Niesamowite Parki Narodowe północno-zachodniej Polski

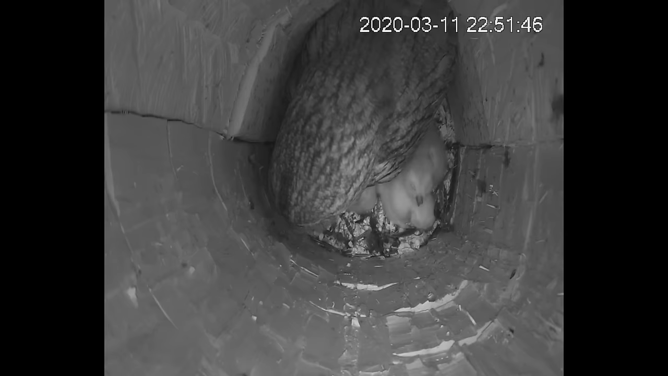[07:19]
Życie puszczyków z Wielkopolskiego Parku można podglądać na kamerze online.